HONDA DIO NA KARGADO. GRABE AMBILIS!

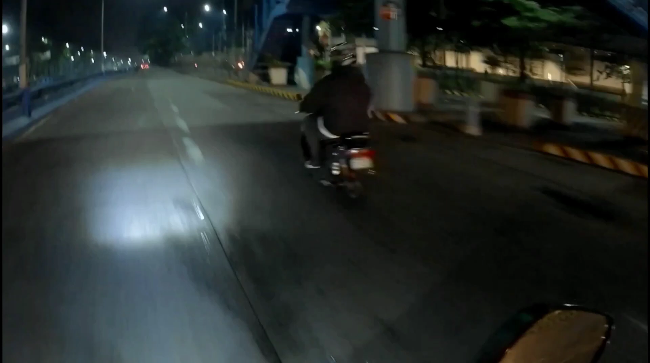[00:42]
Panis Ang pilis ng Dio na yun ah Kailang kaya ang takbo ng
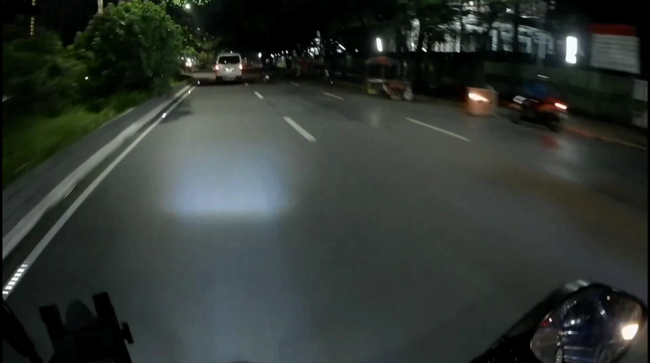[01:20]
Bilis din ang takbo nya Matakbo ng 70 Ang cute